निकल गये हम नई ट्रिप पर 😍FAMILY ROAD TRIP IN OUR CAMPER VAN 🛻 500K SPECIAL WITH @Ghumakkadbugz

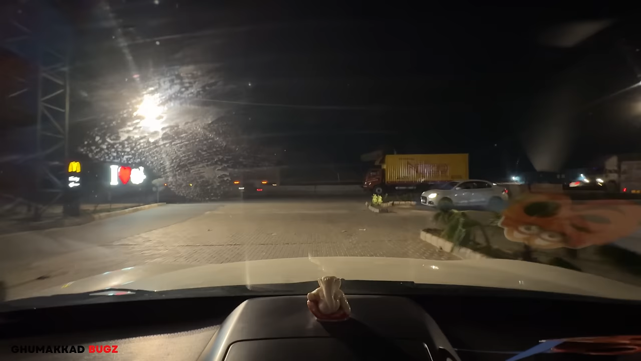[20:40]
सीधा चल के आप से बात करते हैं क्योंकि काच वागर भी मैंने साफ करने की हमत नहीं है मिलते हैं आगे
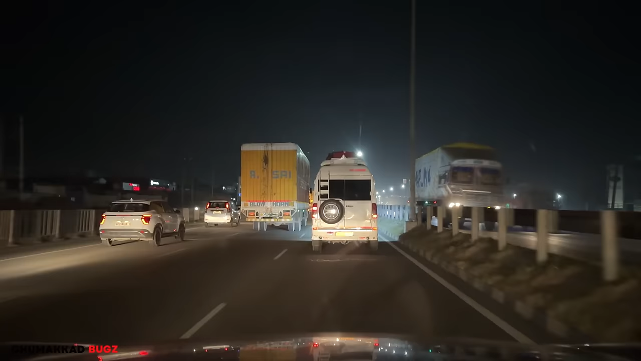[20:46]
दोस्तों मेरे आगे टेंपो ट्रेवलर चल रहा है बंदने क्या मतलब दिल से कोई चीज बनाई हुई रहती है